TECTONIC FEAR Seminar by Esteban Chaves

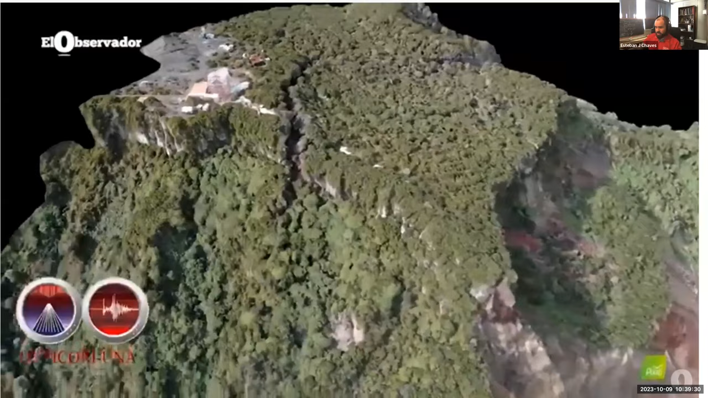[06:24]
this is uh this is showing you the temporal evolution
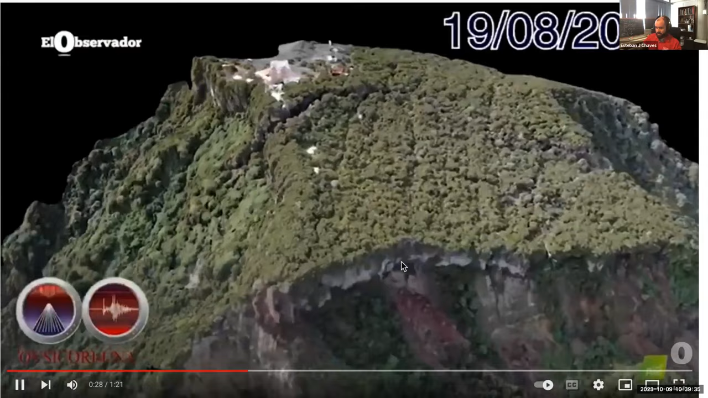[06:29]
of the collapse uh right before and after the the landslide in 2020.
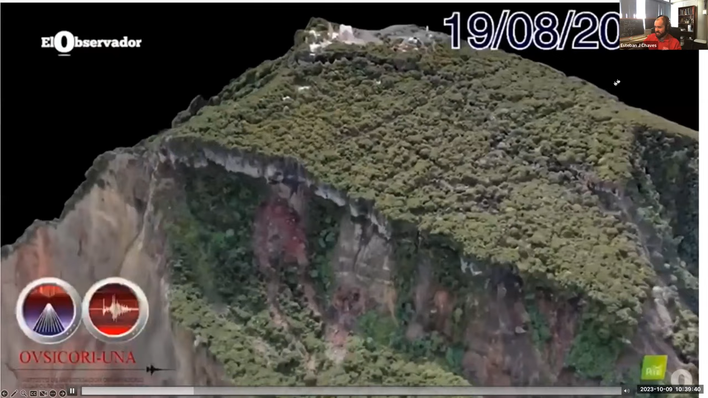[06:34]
So I'm gonna play this video a couple of times so you can see very well or in detail what's happening.
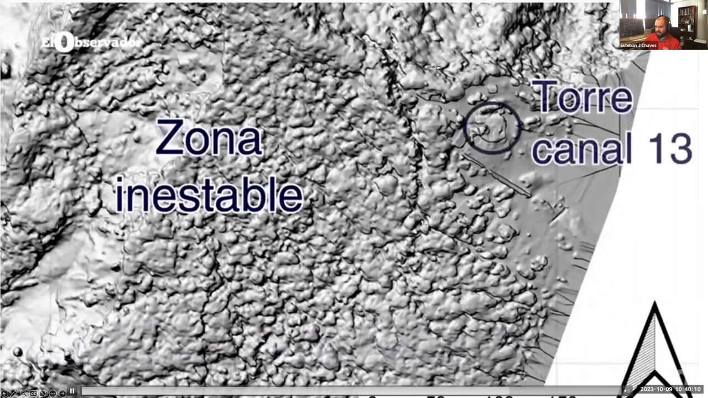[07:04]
And this is the difference in altitude right uh after the occurrence of the landslide. So let me play this video again so you can see it one more time.
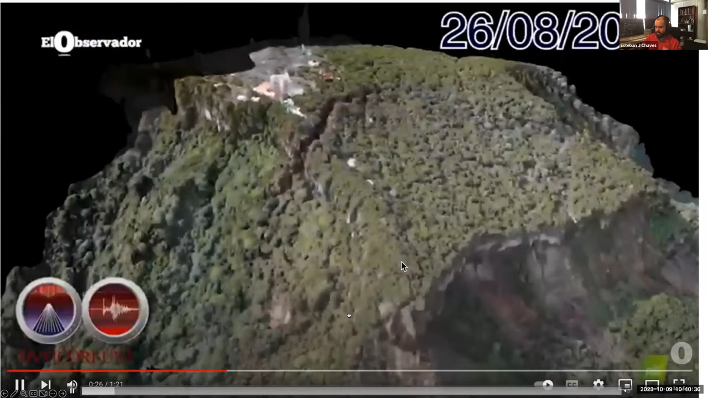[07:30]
This is what happened during the landslide and you can see the crack that is opening uh at the top of the summit of the volcano.